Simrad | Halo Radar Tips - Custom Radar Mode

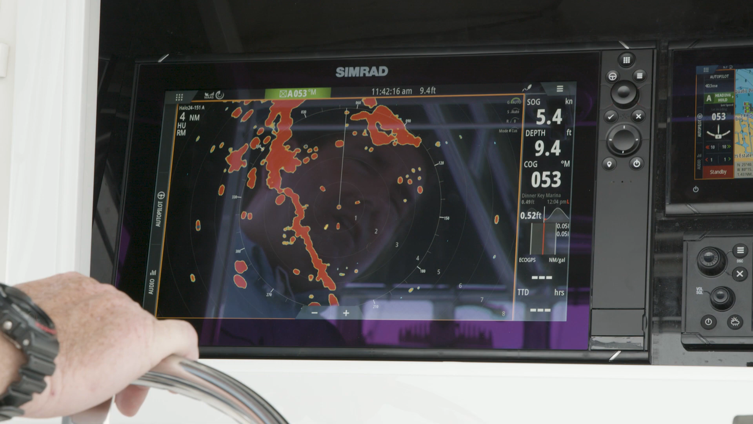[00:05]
If you hit menu, you see at the top mode, we have these five different modes. Custom is more of your manual mode. So when you select custom and go back, you notice I can go in and change any of the settings in the radar.
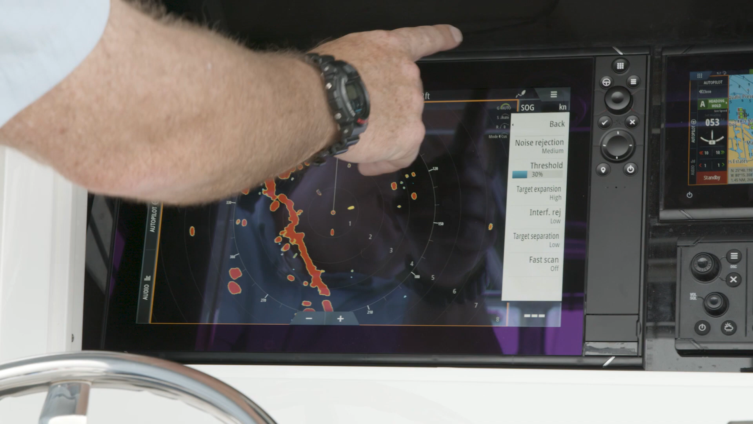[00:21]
So noise rejection is if we're getting a lot of false returns, we can set that filter to low, medium or high target threshold is at
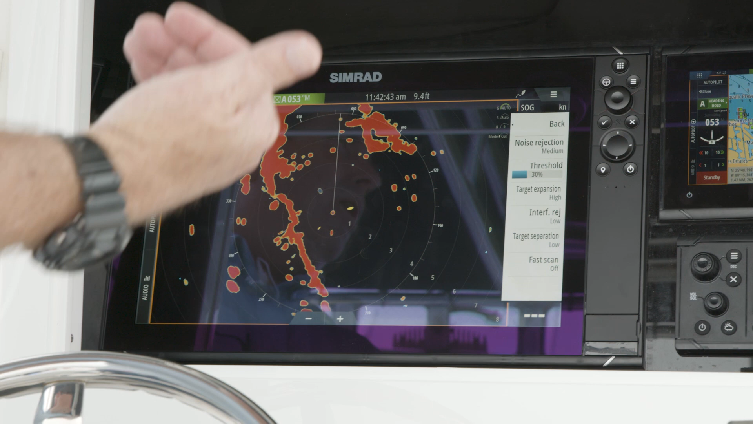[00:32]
what point do we want to filter out some of those smaller targets or false returns preset at 30. You can bring that down or bring it up target expansion. So target expansion takes a smaller target and it blows it up in the screen.
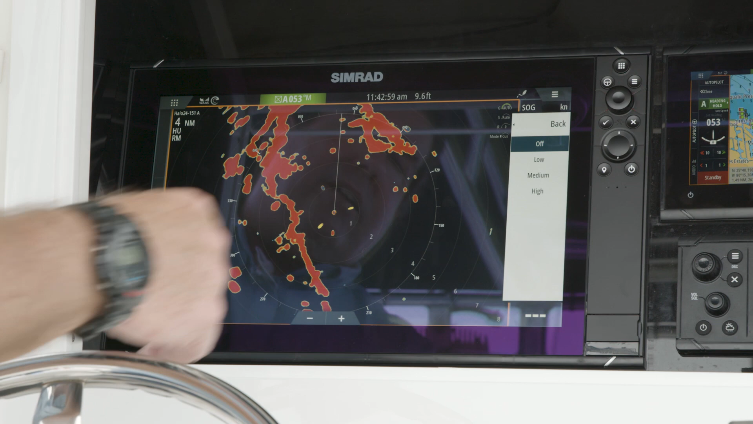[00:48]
So if I go down to off, you'll notice that as it rolls around, these targets have now shrunk in size, interference rejection.
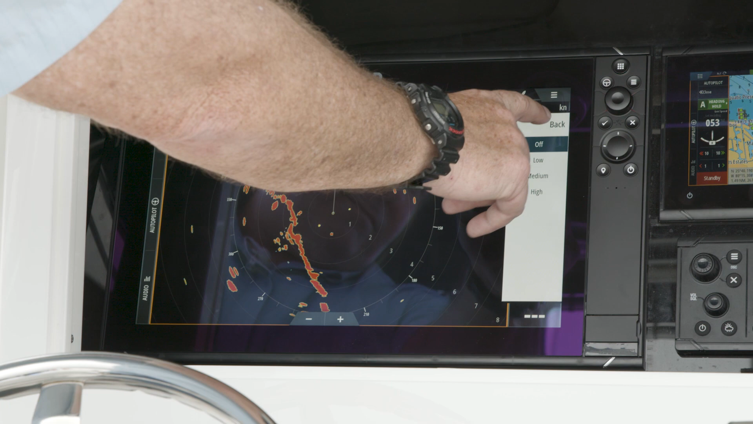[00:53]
That's only when you have another radar transmitting near or your proximity, you can now, it starts at low and you can bring it up to a medium and high level. If you're starting to get, again, get false returns from somebody else's radar target separation. This is basically separating small targets close together. You've got to be careful with this setting because you do have a low, medium and high, but as you increase your target separation,
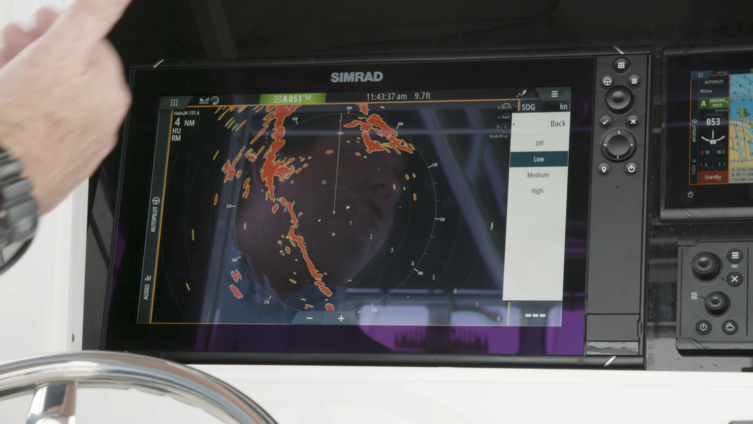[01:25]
you'd also reduce your distance for smaller targets. So if you're using it for close in radar, you're going to use it high.